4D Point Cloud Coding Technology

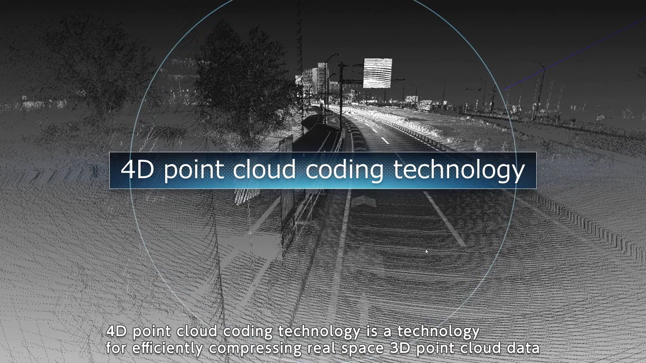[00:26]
4D point cloud coding technology is a technology for efficiently compressing real space 3D point
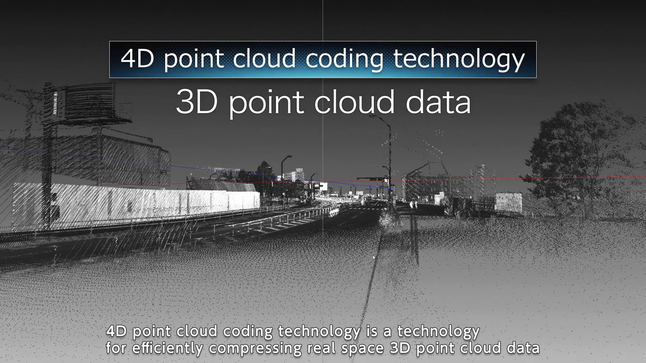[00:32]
cloud data collected from LiDAR and stereo cameras and for storing and utilizing the collected data.
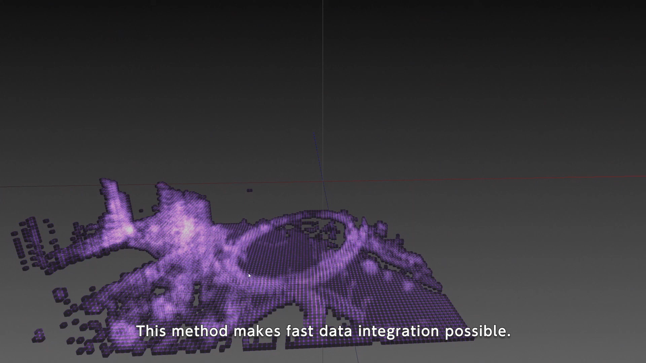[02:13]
This method makes fast data integration possible.
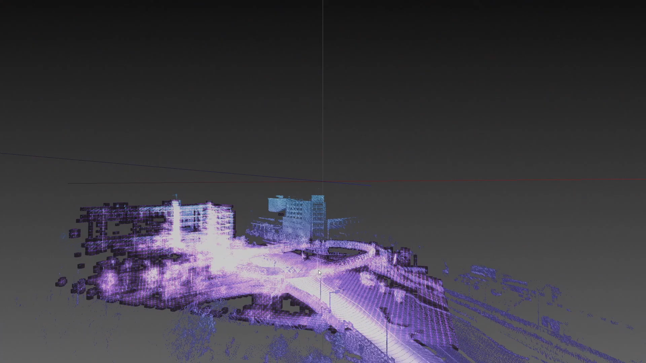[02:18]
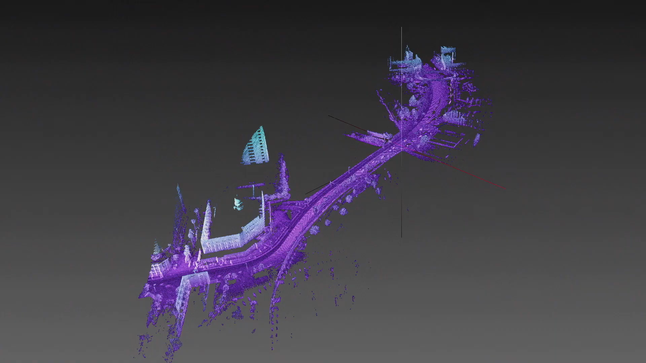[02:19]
The third challenge is that it takes a lot of effort to retrieve only the required parts of the stored data.
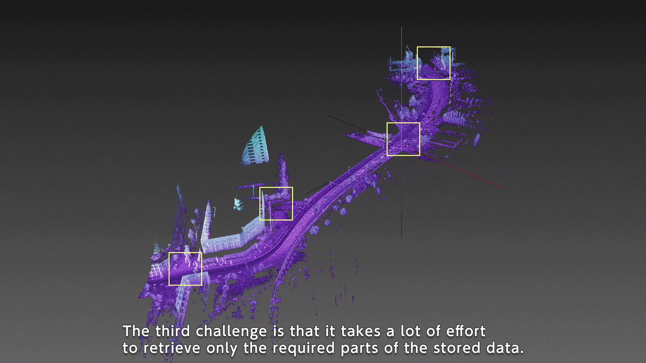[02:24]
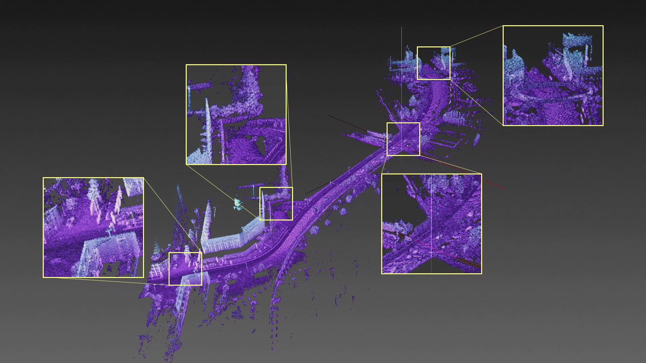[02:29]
Division into a hierarchical structure is also effective in solving this challenge.